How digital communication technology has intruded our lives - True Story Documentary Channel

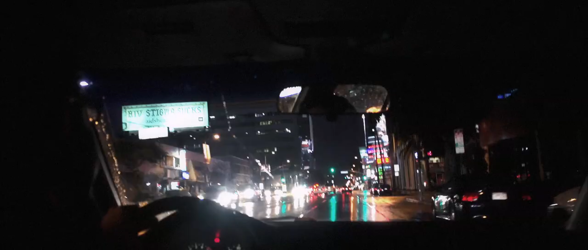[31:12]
On a rainy evening, we drove through the region and not before long spotted a number of young people bracing themselves against the weather. Unlike homeless adults who disproportionately suffer from mental illness or drug addictions,